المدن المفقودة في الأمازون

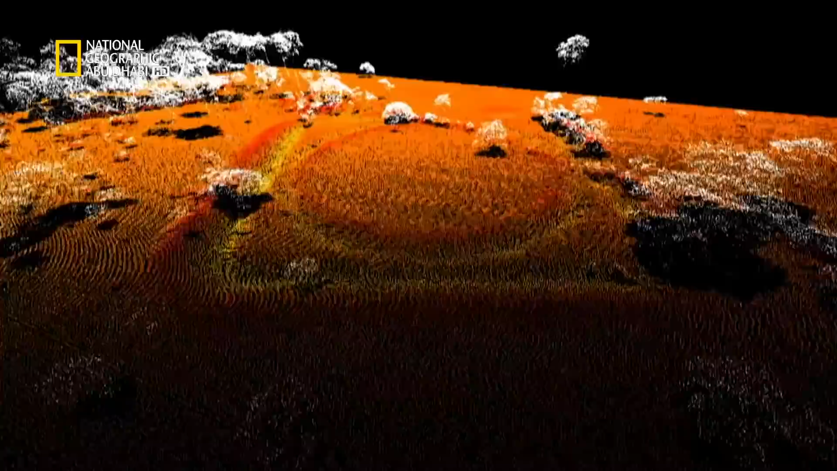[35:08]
ويتم العثور على المزيد من هذه التصاميم
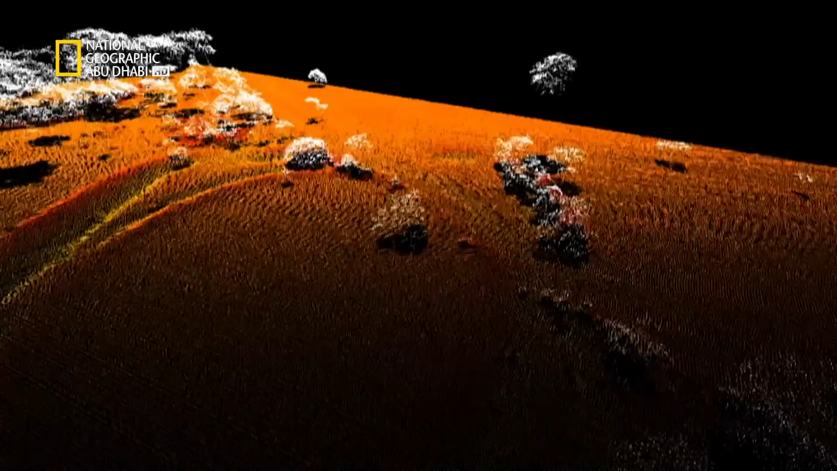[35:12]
المنتظمة كل عام لدينا هذه الأشكال الهندسية المعقدة التي تعتبر مربعات مثالية ودوائر مثالية ومربعات ذات
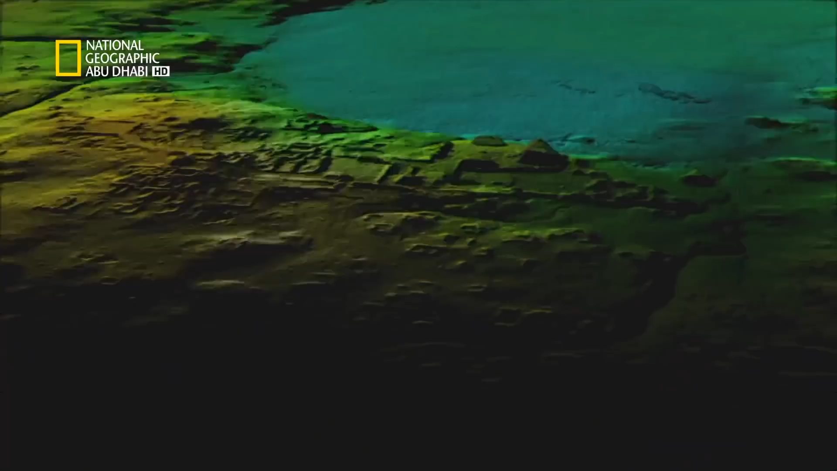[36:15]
تطبيقها الآن في الأمازون فقط وقد يغير ذلك الأمور
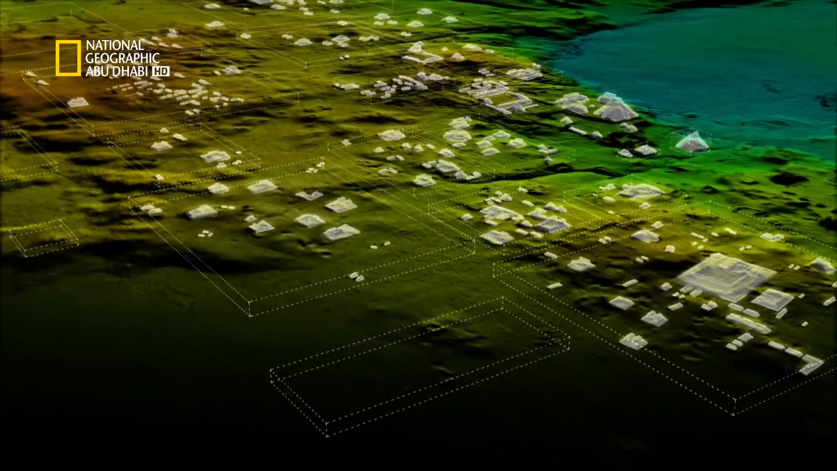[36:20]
جذرياً في كل مرة نستخدم فيها مجموعة جديدة من الأدوات نحصل على نظرة ثاقيبة
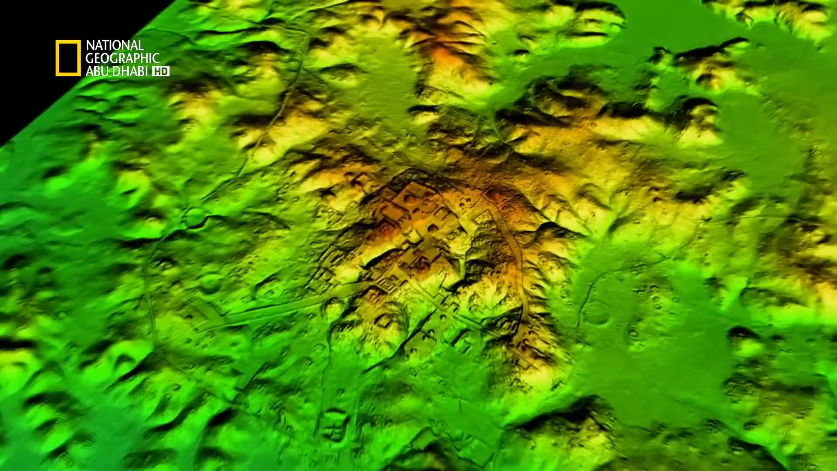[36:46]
التقنيات الحديثة لن تستطع استبدال التنقيب على أرض الواقع